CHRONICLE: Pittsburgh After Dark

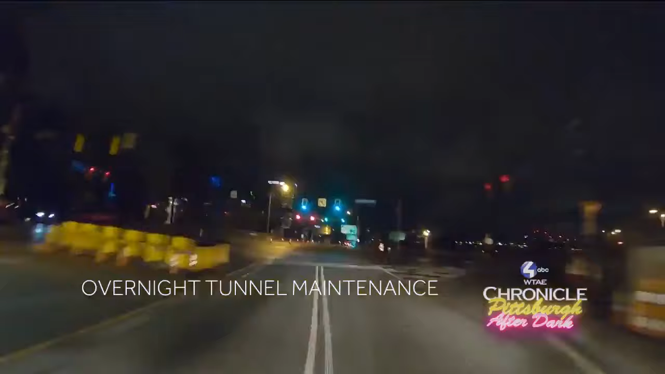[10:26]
Come along as we follow the overnight crews who help keep the main tunnels connecting the suburbs to the city open and operating every day and night.